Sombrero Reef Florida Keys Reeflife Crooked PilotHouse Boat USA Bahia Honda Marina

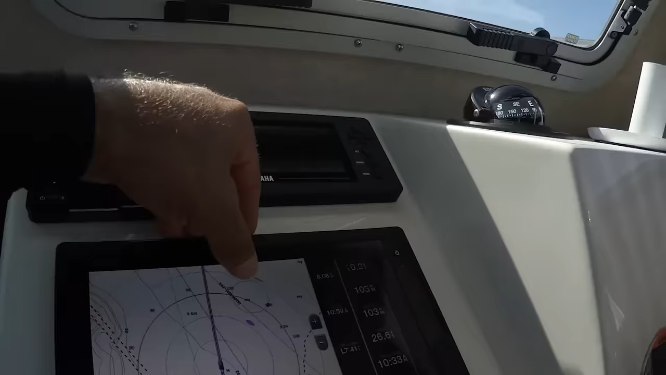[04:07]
You see that little dot? Yeah. Okay, so just keep an eye on the dots here.
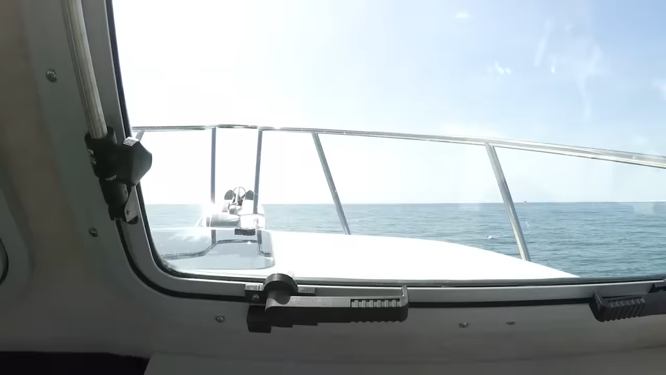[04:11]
And on the front, we're about 8 miles to get there. Just keep an eye on that. See, there goes the two boats. One here, one here.
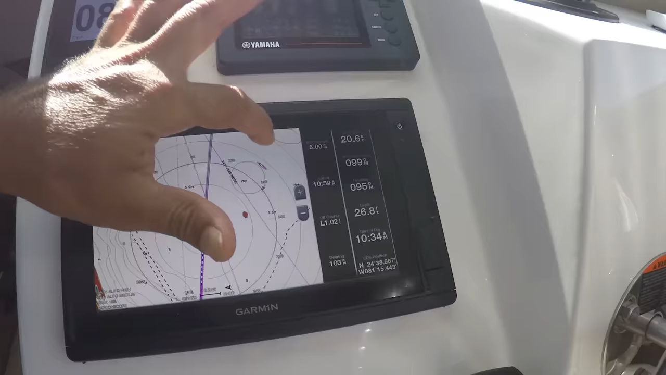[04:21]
You look over there. There's one there and another one over there. So good to go.